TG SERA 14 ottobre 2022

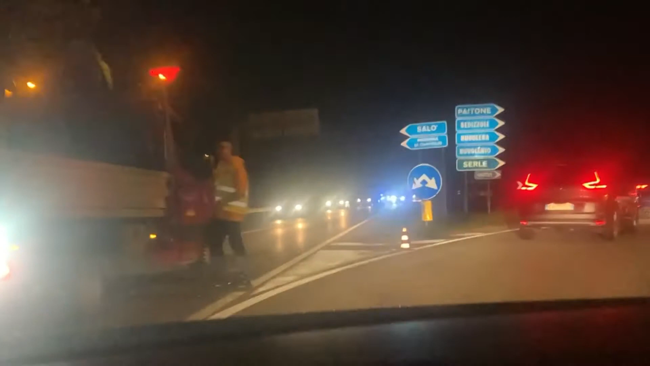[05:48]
Lunghe code hanno interessato la viabilità esterna che ha dovuto ricevere tutti i veicoli di passaggio.